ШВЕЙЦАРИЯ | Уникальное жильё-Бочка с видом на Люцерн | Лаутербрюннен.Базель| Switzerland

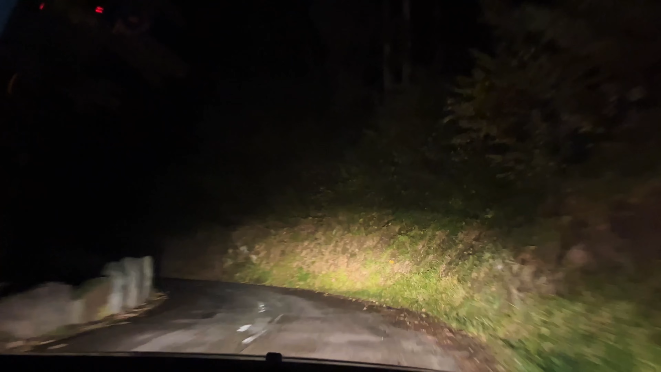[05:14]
Ночная дорога туда ночью через лес по серпантину оказалась немного пугающей, особенно при отсутствии какой-либо связи.